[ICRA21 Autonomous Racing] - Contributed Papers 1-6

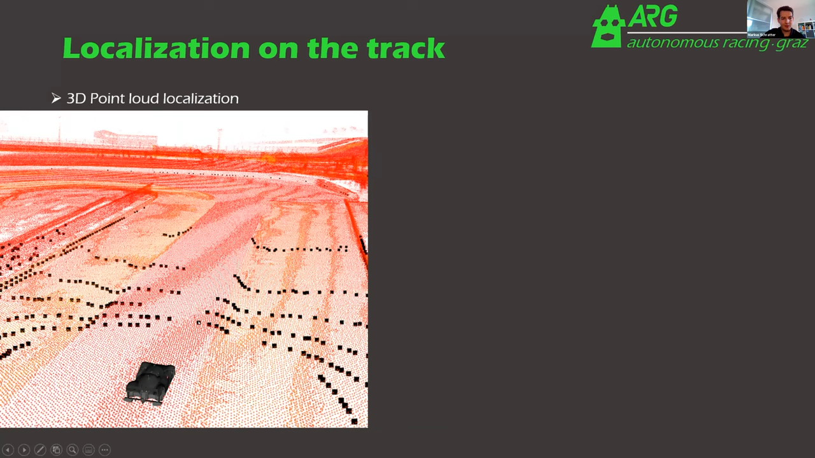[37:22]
So you can see here what's asphalt, where is the wall, where are buildings. So you can use that information quite well for the map generation. And also like this thick black dot, these are then used for the final localization. So we've filtered the point cloud quite a lot. And what's also quite interesting is when you do this localization. And when the lidar has a huge range, you get very accurate localizations because you have a lot of points far away.
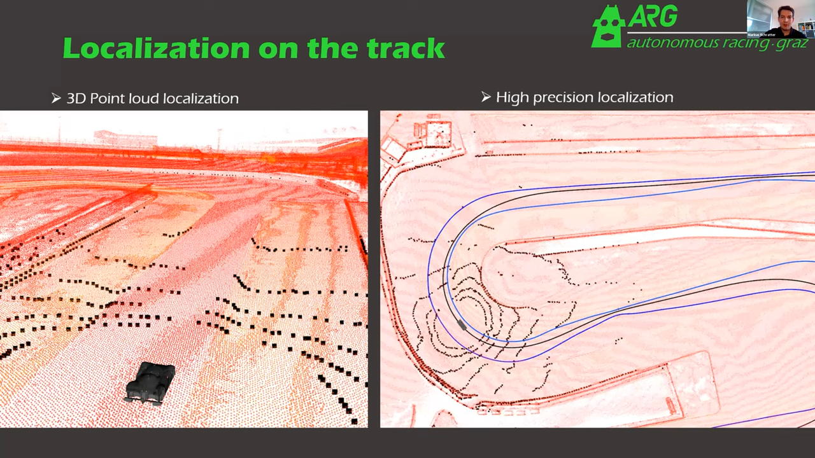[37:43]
So therefore you get a very precise heading and position localization.
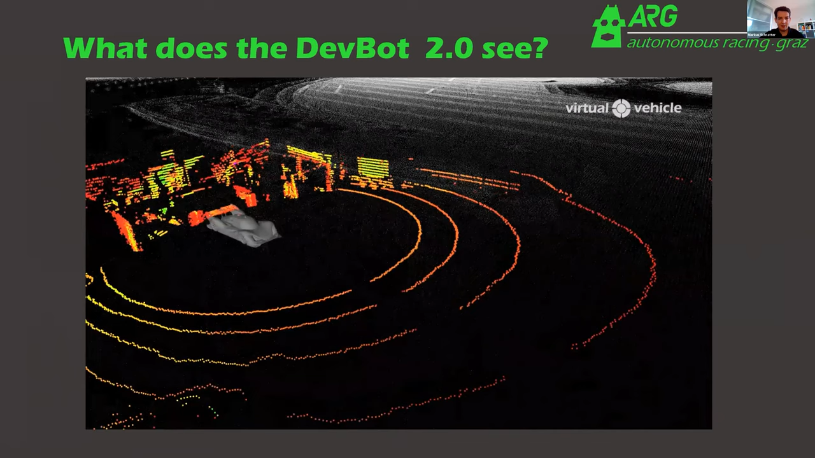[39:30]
So this is a recording from a training session and you see like the colored dots are the life measurements from the lidar and the gray dots in the background. This is the 3d map of the, of the area.